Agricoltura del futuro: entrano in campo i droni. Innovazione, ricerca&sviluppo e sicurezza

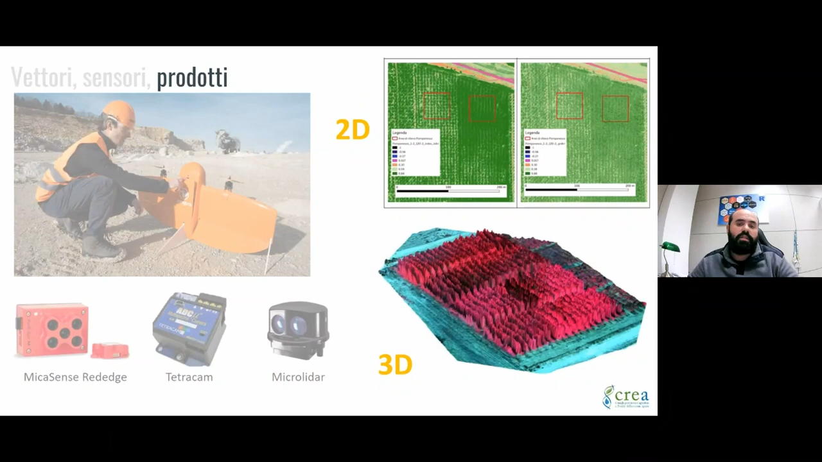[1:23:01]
laser per la ricostruzione tridimensionale degli ambienti forestali
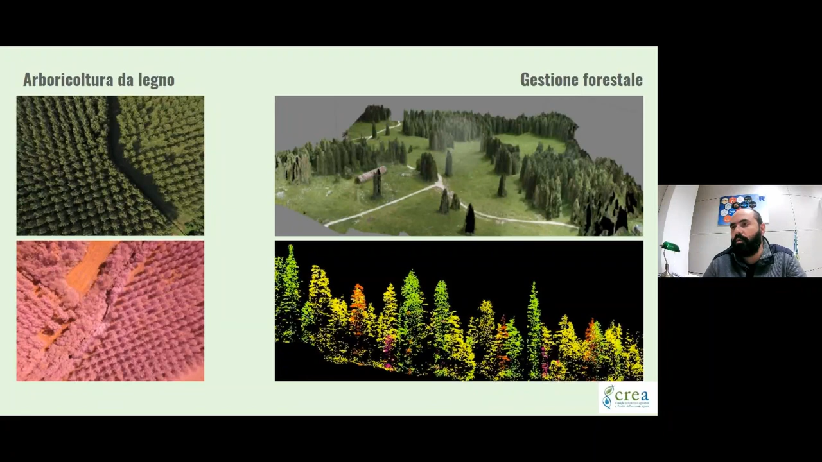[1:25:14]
a quella che è possibile ottenere dalla fotogrammetria arrivando anche agli strati di bosco che si trovano diciamo sotto la chioma dominante e con questo tipo di applicazioni devo dire siamo agli albori però ci sono già le prime le prime prove anche sperimentali
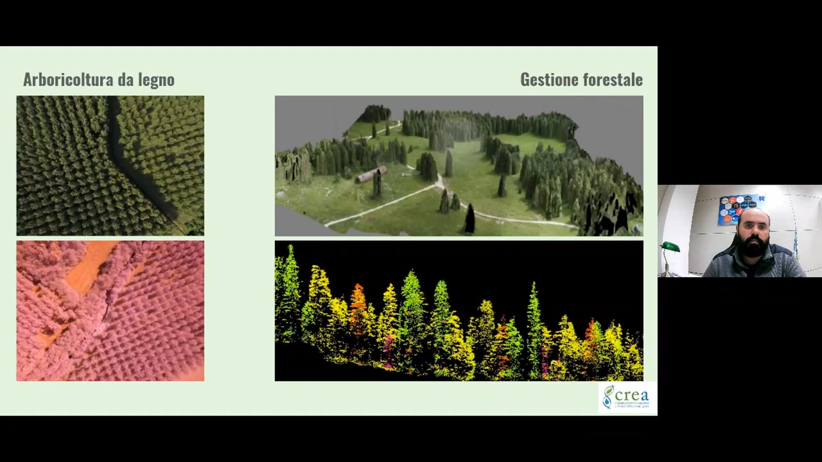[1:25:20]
quindi in termini operativi sistemi aerea pilotaggio remoto